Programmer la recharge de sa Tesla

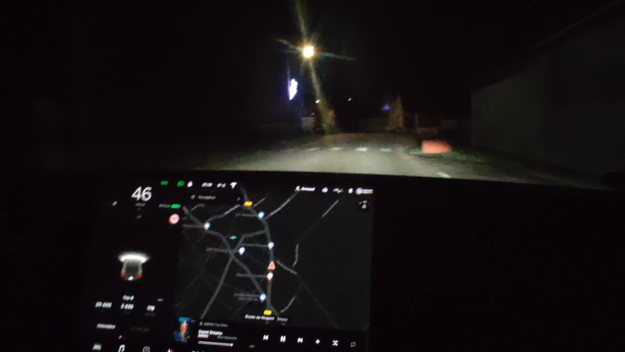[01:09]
choses et on va voir ça tout de suite en images c'est directement dans le menu voilà